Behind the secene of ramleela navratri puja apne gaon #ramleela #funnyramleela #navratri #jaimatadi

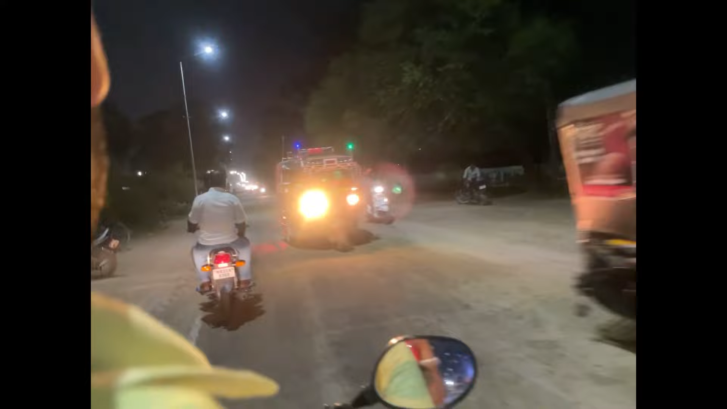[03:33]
ये मंदिर है, वहाँ पे तो छोटा सा मेला भी लगा हुआ था.
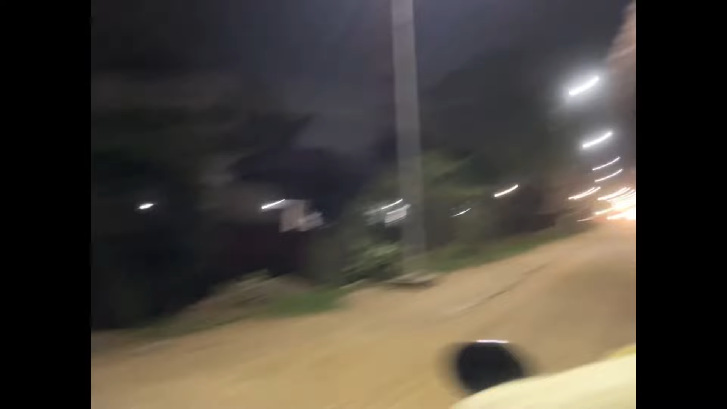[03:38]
ये एंट्रेंस है हमारे गांव की. हर्ष में स्कूल पे ही गए थे और बारिश आ रही थी थोड़ी थोड़ी.